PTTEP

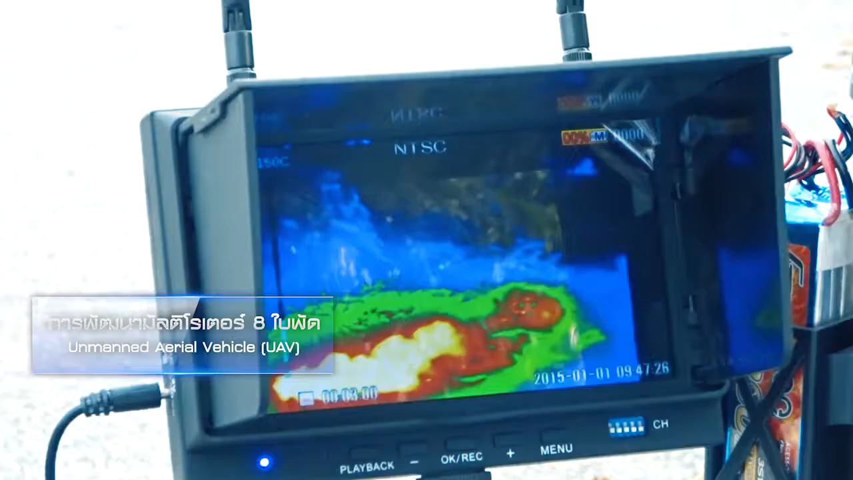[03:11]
และมีระบบการตัวจับอุนภภูมิ